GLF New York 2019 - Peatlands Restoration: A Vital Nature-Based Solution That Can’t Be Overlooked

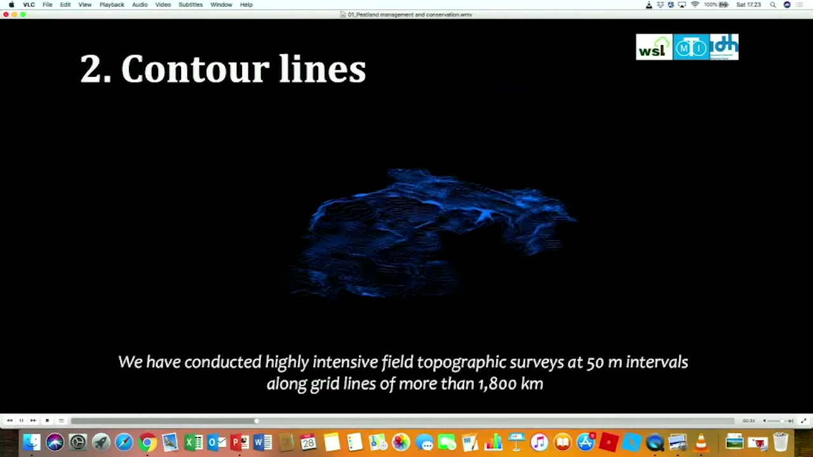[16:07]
We have conducted a highly intensive field topographic survey at 50-meter intervals along the grid lines of more than
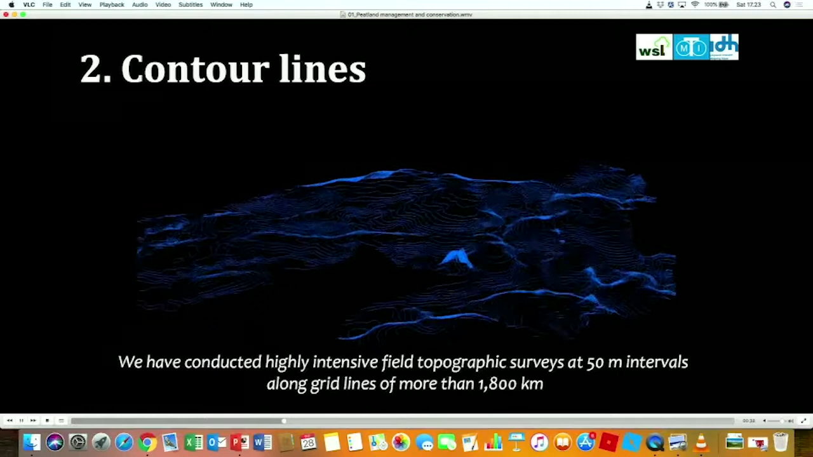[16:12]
1,800 kilometers in order to produce a highly detailed and unique topographic map with
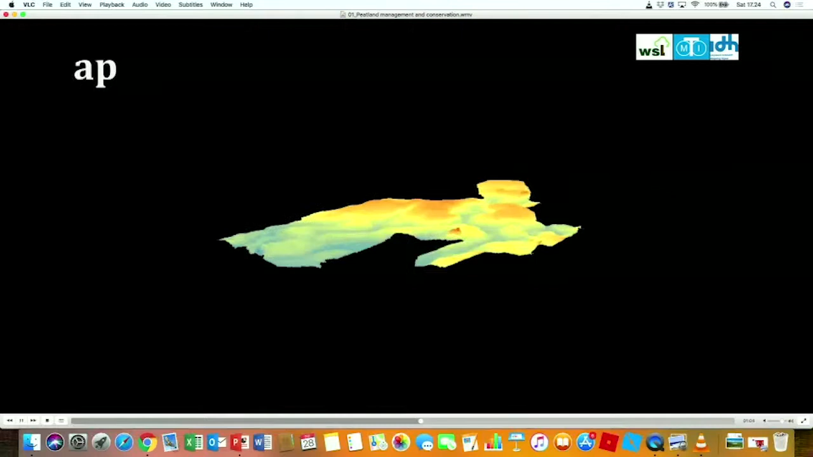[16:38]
From those survey data, we develop a topographic map as a basic information in determining our area management types,
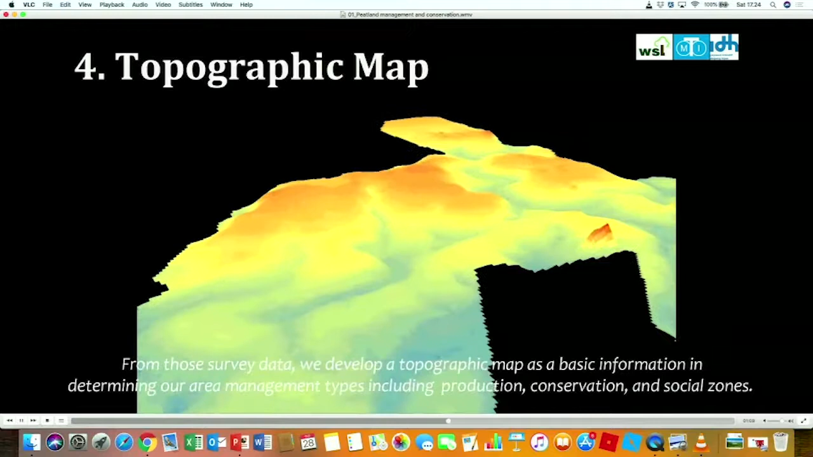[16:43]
including production, conservation, and social zones.
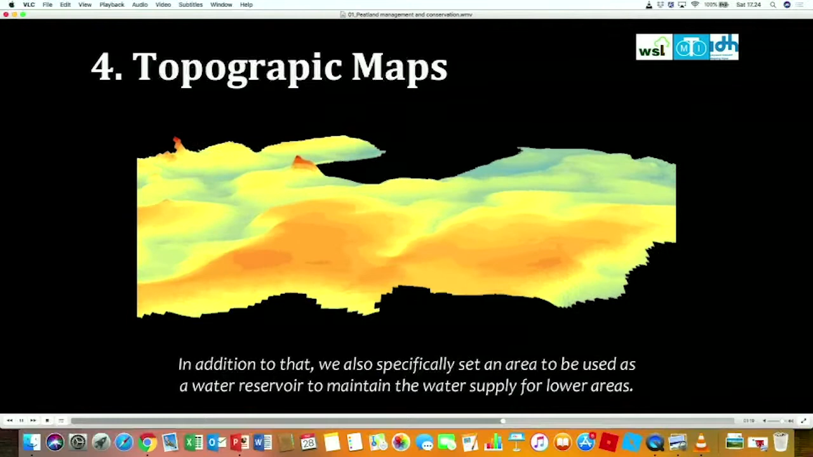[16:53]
In addition to that, we also specifically set an area to be used as a water reservoir to maintain the water supply for lower areas.
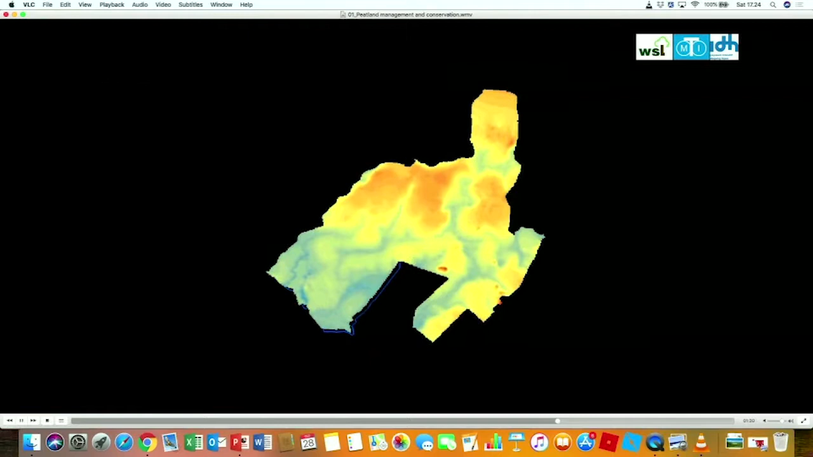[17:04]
The dark blue line is the concession of Wana Subur Lestari,